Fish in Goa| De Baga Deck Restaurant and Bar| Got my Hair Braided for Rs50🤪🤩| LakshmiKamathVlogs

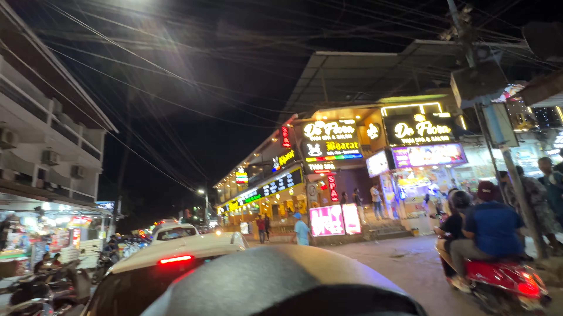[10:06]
This is Teodos Lane. And this is the road which is,
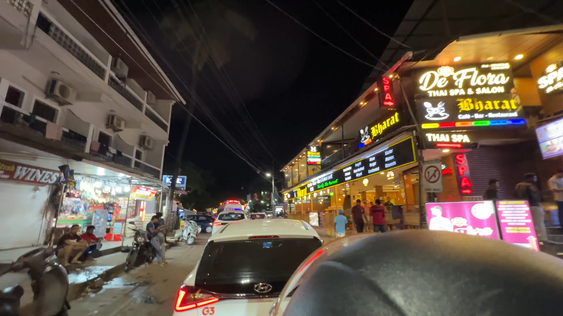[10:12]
I mean this is another road. See the big big TTs they come enormous.
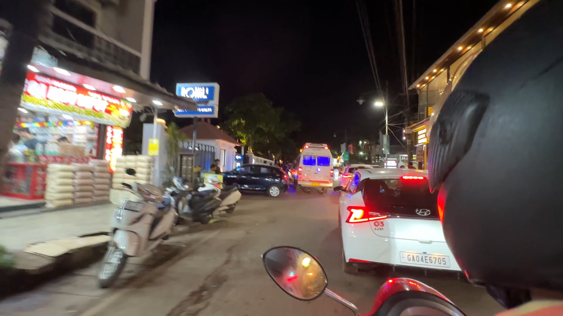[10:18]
And then they stop randomly in between. And then crazy traffic jam.